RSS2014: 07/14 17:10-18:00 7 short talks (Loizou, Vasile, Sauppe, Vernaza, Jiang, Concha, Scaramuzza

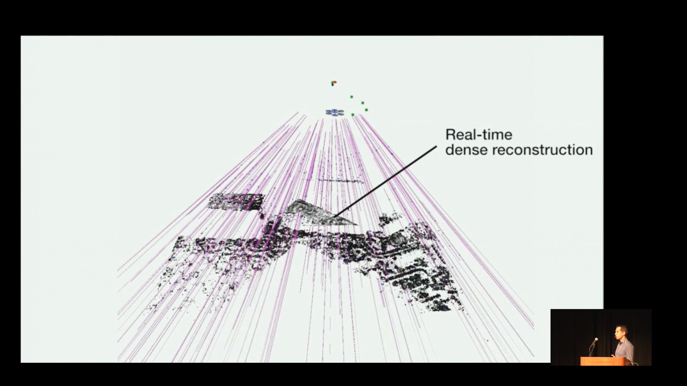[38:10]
gain over the next eight viewpoints.
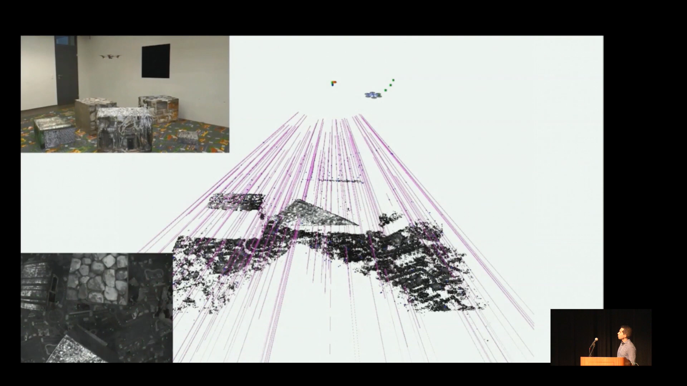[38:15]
So, in green dots, we denote the predicted viewpoints, while in magenta, we denote the uncertainty estimate of the depths.
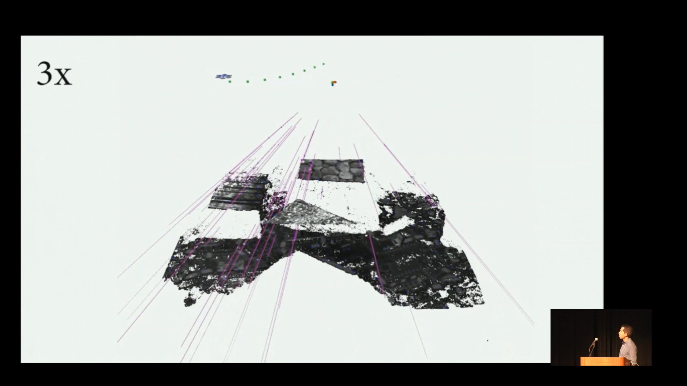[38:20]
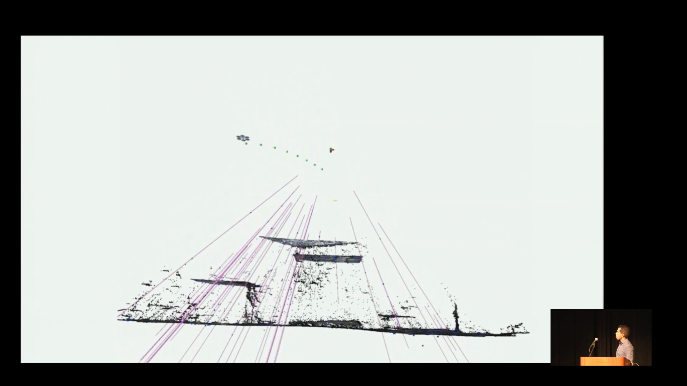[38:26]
So, here, the information gain is calculated, as I was saying before, as a function of the photometric disparity uncertainty.
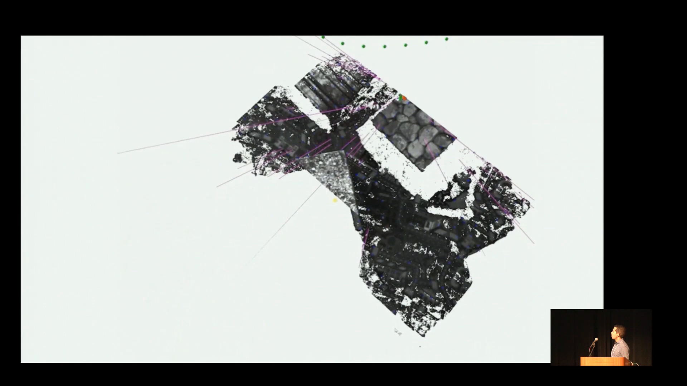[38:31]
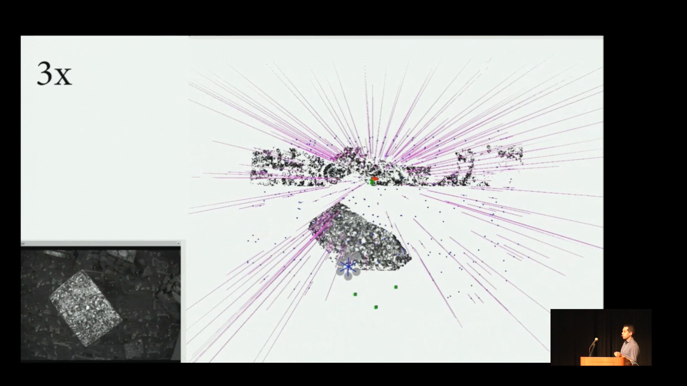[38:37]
And when the helicopter reaches the next waypoint, of course, when the new image is acquired, the depth map is then updated,
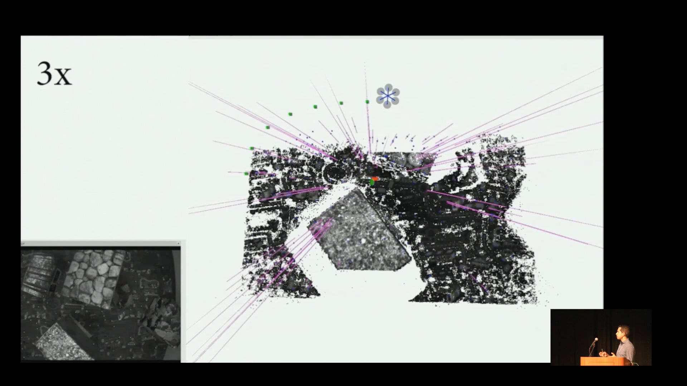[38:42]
and the full trajectory, the optimal trajectory, is then recomputed completely immediately.